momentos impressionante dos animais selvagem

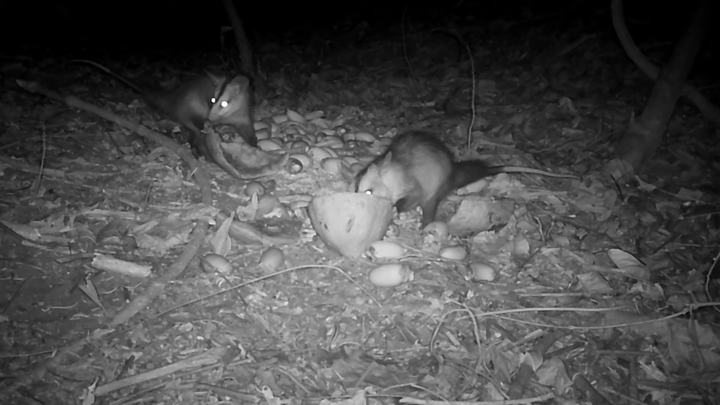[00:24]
Pensa num gambazinho que chegou nervoso, com medo dos outros comer tudo.
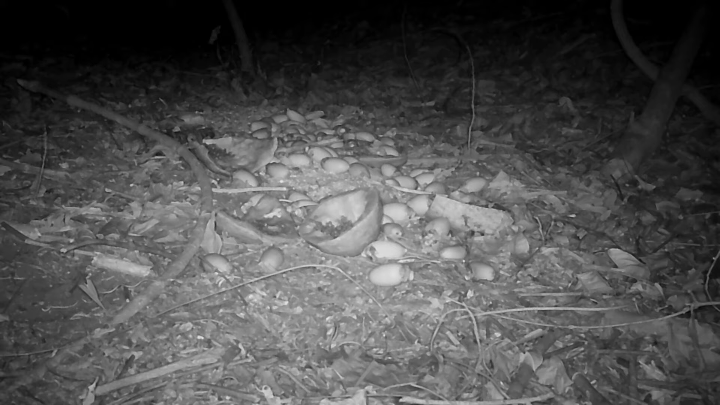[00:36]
Veja a preocupação deste macaco prego com o filho.